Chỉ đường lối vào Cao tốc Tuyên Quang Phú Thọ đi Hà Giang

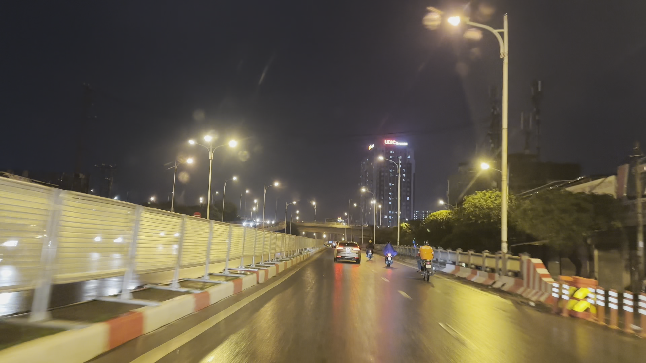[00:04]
Hôm nay mình tiếp tục hành trình trên con đường mỗi khi đi cập nhật những đường mới cho mọi người cùng xem. Hôm nay hiện tại mình đang ở cầu Vĩnh Tuy.
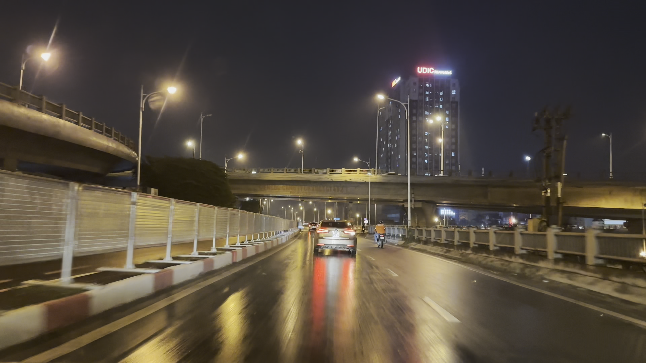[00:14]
Đang cầu Vĩnh Tuy để đi lên tiếp tục quay đến đường mới của cao tốc Tuyên Quang các bạn. Chúng ta sẽ rẽ phải đông này đến cầu Vĩnh Tuy.
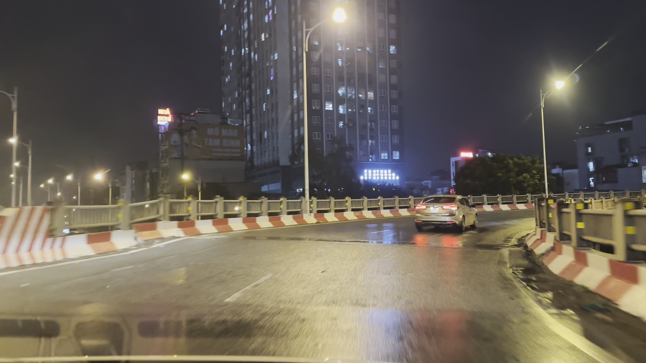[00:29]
Đang cầu Vĩnh Tuy để đi lên cao tốc Nội Bài Nào Cai các bạn nhé.
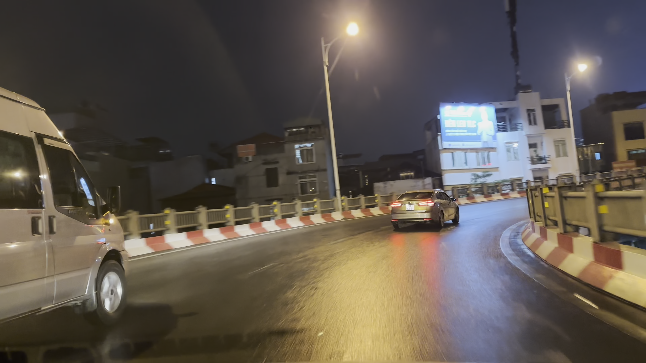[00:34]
Các bạn tiếp tục theo mình để cập nhật những tuyến đường mới đẹp.
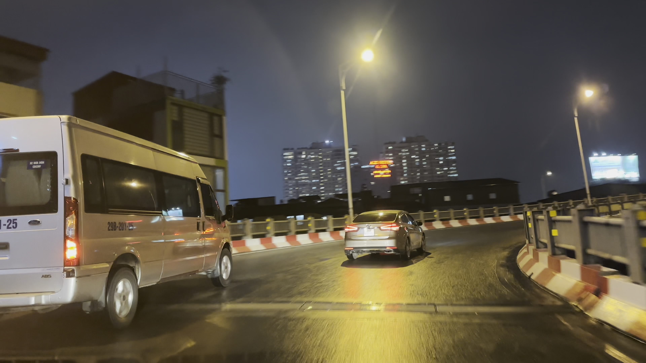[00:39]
Đang lên cầu Vĩnh Tuy. Cầu Vĩnh Tuy thì có cái làn bên này mới xây thêm rất là đẹp luôn.
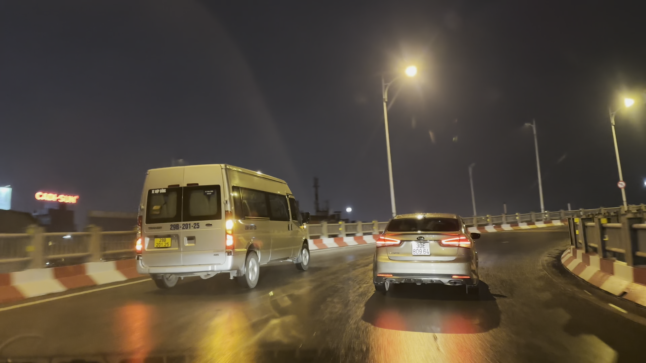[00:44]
Giờ này thì chậm tối cho nên là cũng hơi đông mọi người. Xe máy, ô tô, đường này được đi 60 nha mọi người.
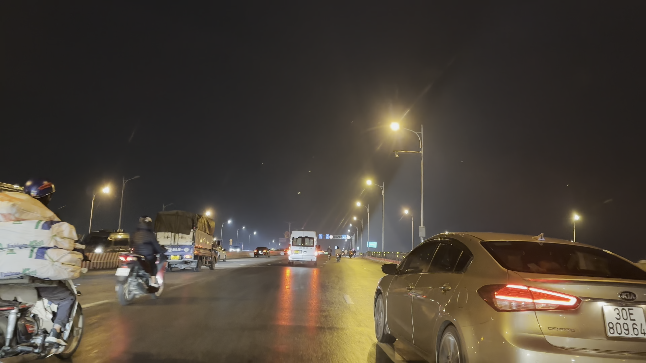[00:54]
Xe máy thì được đi 40, còn ô tô đi 60.
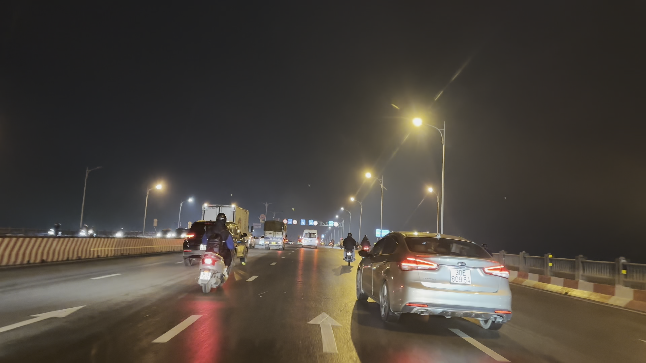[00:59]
Rất là đẹp luôn. Đây là tuyến đường Võ Nguyên Giáp về đêm các bạn.
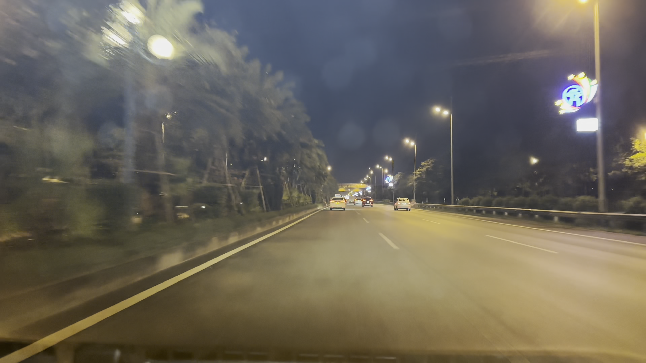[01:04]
Đường đi ra sân bay đây. Gần Tết rồi cho nên là ở hai bên đường được trang trí rất là đẹp. Các cái hình biểu tượng của Hà Lội và hai hàng cây được thắp đèn sáng nha các bạn nhé. Đường cao tốc Nhật Tân Nội Bài rất là đẹp. Hôm nay thì giữa tuần cho nên là đường thoáng mọi người đi thoải mái không bị gò bó tốc độ luôn.
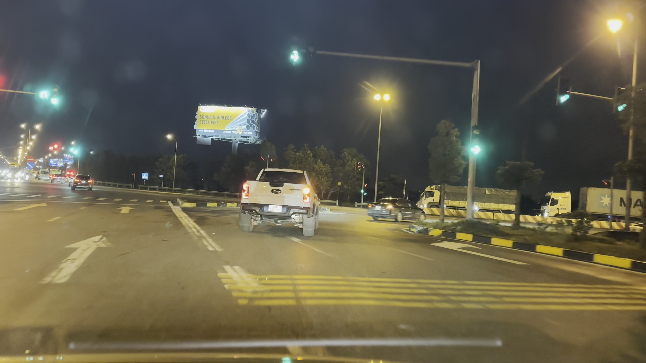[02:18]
Hôm nay tiếp tục đưa các bạn đi xem đường ban đêm. Chỗ này thì rất là nhiều các cửa hàng bán ngô lướng. Phải vào đại một cửa hàng để mua ngô ăn cho đỡ buồn nha các bạn.
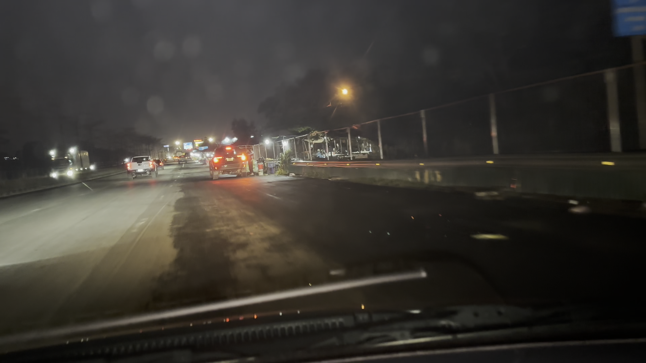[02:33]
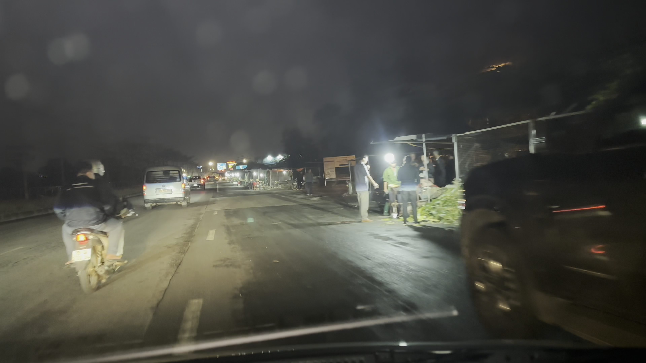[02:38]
Đây thì rất nhiều cửa hàng ngô.
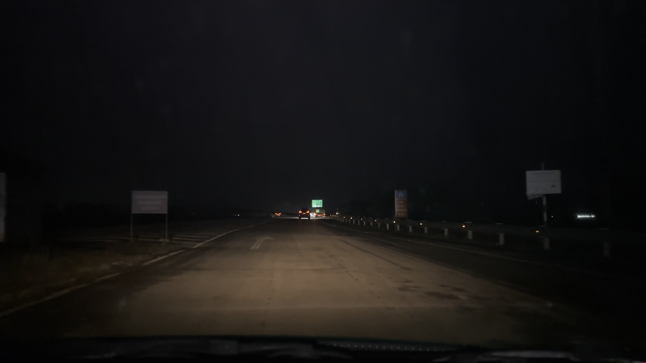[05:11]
Cao tốc ở đây thì không có đèn như ở cao tốc Nhật Tân nội bài đâu các bạn ạ. Núi thui luôn. Thì nữa đến đoạn rẽ thì mình tiếp tục quay cho các bạn xem. Đây là cái đoạn đến cầu vượt các bạn nhé. Cầu vượt sông Lô. Chỗ này là cho chạy có 80 các bạn ạ. Ở đây thì chuẩn bị đến nút giao của IC8 này.
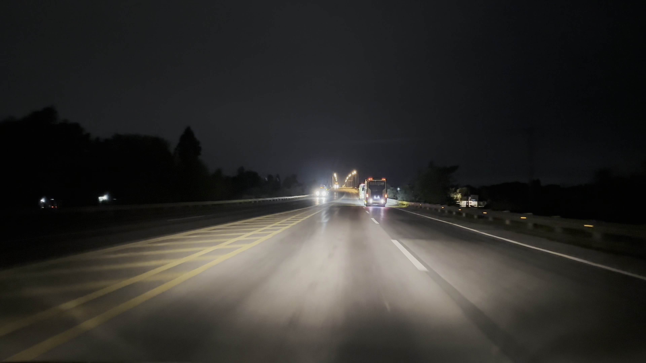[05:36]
Ra đi đoạn này để lưu ý nhé. Đường trên cầu địa phận của Phú Thọ. Km 48 cộng 260.
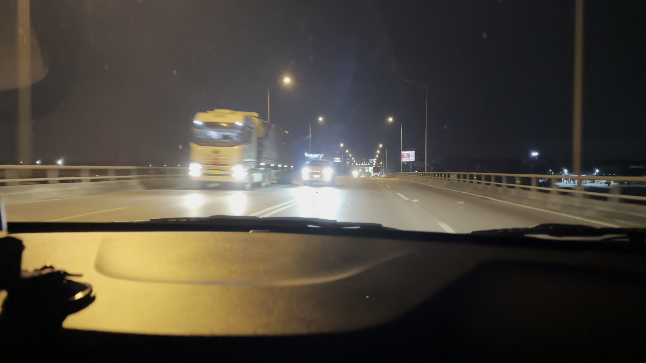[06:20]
Và cũng không được vượt trên cầu luôn. Sau khi đi được khoảng hơn 80 cây thì đã gần đến IC8 các bạn nhé.
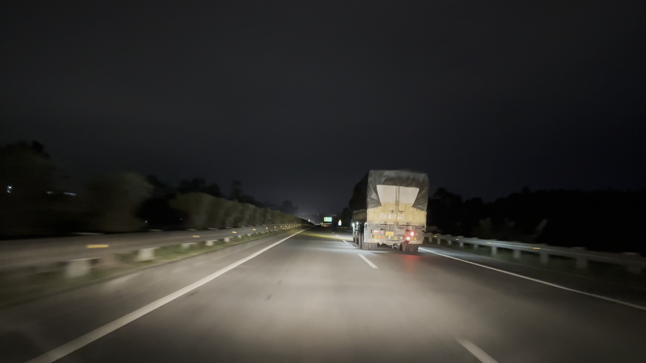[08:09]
Đường trên này thì nói chung là đẹp hơn ở mấy cái đoạn dưới kia.
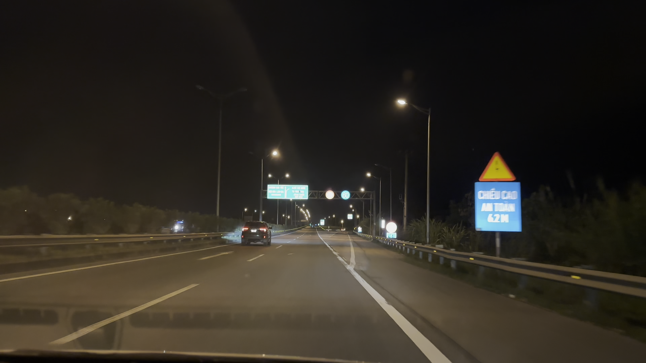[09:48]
Biển đặt rất là thấp luôn. Nối ra 80. Đặt thấp quá. Đặt thấp hơn cả cái lan can ở bên đường luôn. Khuất cả bụi chuối. Nối ra thì xa Phú Thọ. Và chỗ này thì ra thì sẽ hết 97.000. Chưa tăng giá phí cao tốc nào cai các bạn ạ. Không biết hai điểm ra này có tăng phí không. Nhưng mà có nhiều lút ra là chuẩn bị tăng phí.
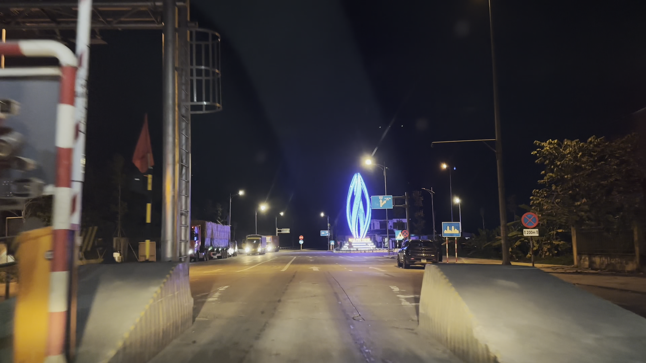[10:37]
Tốc độ chỉ đi được 50 thôi. Chỗ này chúng ta đi thẳng. Đi thẳng theo hướng phú hộ nhé các bạn nhé. Đâm thẳng 1 phát sang bên kia luôn. Không có đèn xanh, đèn đỏ gì cả. Cứ thế là vít. Chỗ này có rất nhiều xe tải đỗ đây. Chắc ăn cơm hay làm lốt gì đây. Thị xã Phú Thọ. Biển rõ ràng cho ô tô và xe máy đây.
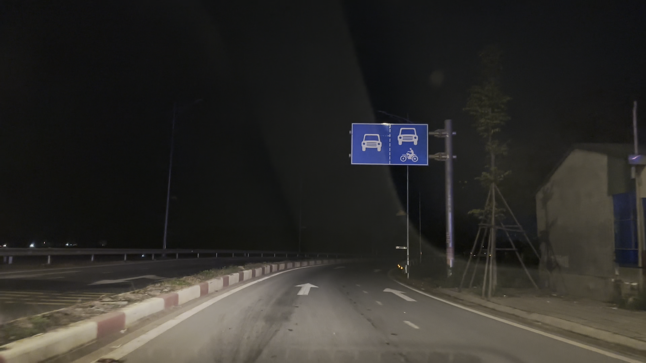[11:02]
Đường này đi 50 thì nói chung là cũng thoải mái để mà quan sát các bạn ạ. Không phải no nghĩ gì cả. Chỗ này hết biển 50 rồi. Chúng ta đi thoải mái nhé. Chú ý những cái biển này vì chúng ta không quan sát thì dễ bị phạt tốc độ lắm. Ở đây thì có biển báo giao nhau giữa phú hộ và cầu với dây tháp đây.
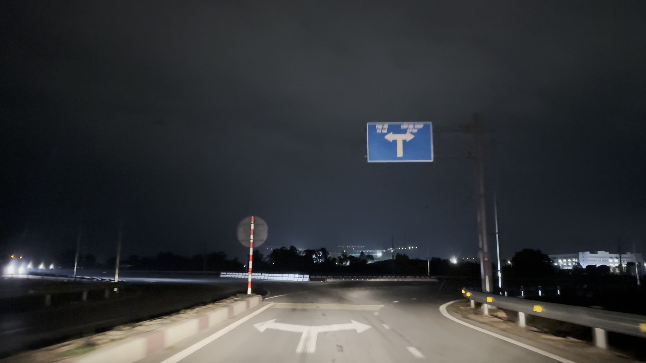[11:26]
Chúng ta dễ trái ở đây. Để trái bên này thì để đi ra đường Hồ Chí Minh. Để trái ở đây. Chỗ này có 1 cái vạch vàng ở giữa mọi người ạ. Đi theo cái phản quang này thì chúng ta dễ qua 1 cây cầu. Đi theo vạch vàng nhé mọi người. Như này chúng ta đang rất dễ bị nhầm giữa cái nàn ngược chiều này. Chỗ này bên kia thì họ mở rộng có 2 nàn. Còn bên phía mình có 1 nàn thôi. Đi qua cầu này thì sẽ tiếp cận gần đến cao tốc.